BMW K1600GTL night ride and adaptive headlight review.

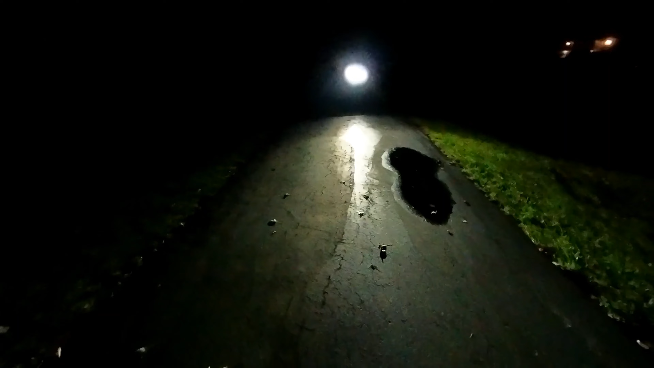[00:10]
okay there's the low beams wow there's the high beams
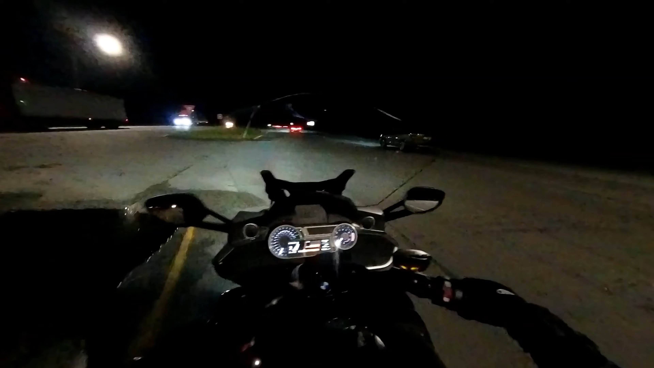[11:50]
there they go no lights on the back of that thing wow that bright light is amazing that's probably what the people in front of me think you see what i mean by those stop signs and everything shoots it right back at you